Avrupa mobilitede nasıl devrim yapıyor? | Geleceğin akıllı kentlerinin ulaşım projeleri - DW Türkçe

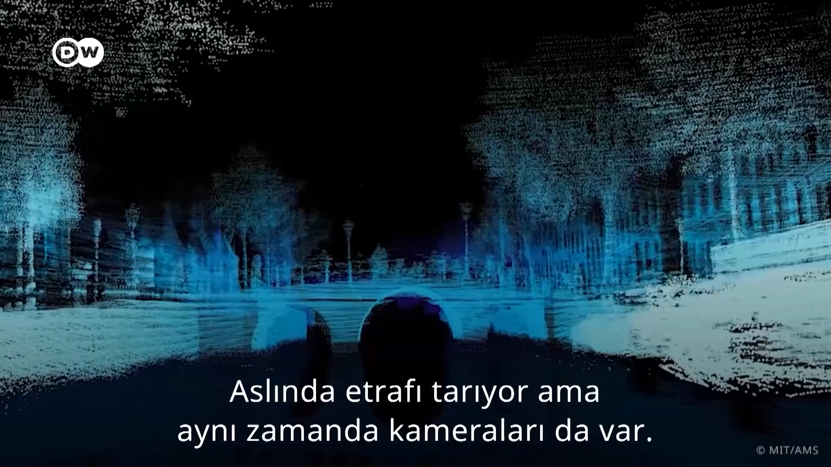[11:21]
So basically it makes a scan of the area. But it also has cameras. So these cameras are used to also get an image of what is going on in the water.